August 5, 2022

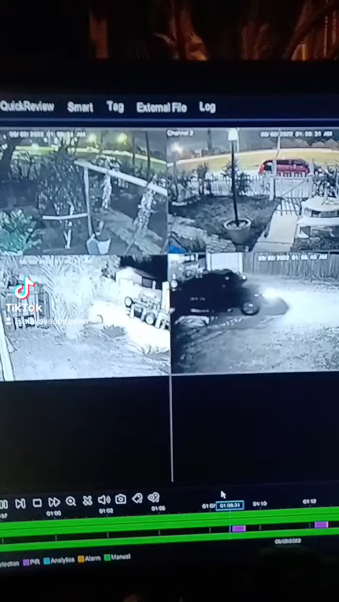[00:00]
hey look it's the neighbor it's the neighbor that likes to make false police reports there he is there's Stevie that's the guy right there that made a false police report saying I walked by his house and shot off